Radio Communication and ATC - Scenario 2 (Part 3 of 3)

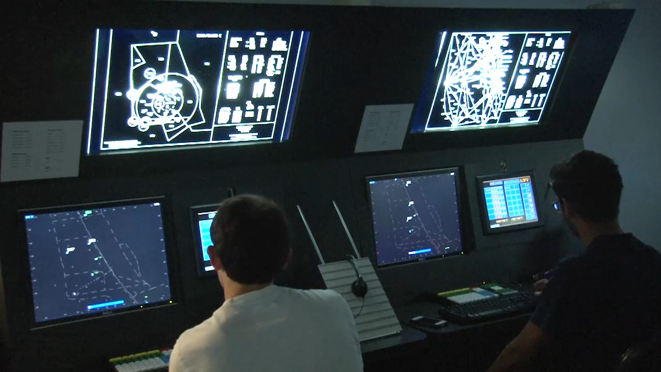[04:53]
There are a handful of radar positions that are responsible for different portions of the airspace. The scopes look roughly the same too, and each of the radar targets have the same information as they did at the center. The main difference is that since the airspace around the Daytona Airport is less complex than that of an ARTCC, there is only one specialist at each scope.
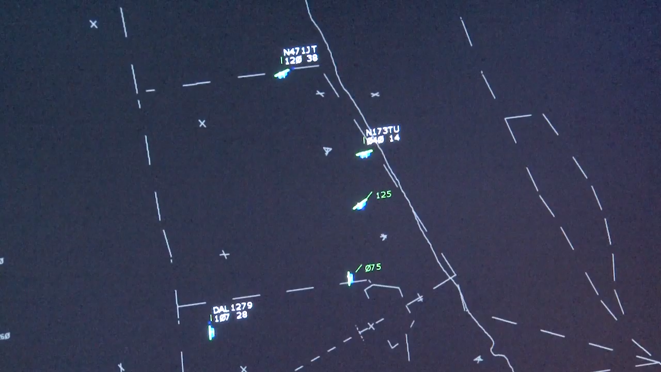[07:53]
The center controller has to consider the traffic and routing situation ahead before issuing any descent instructions.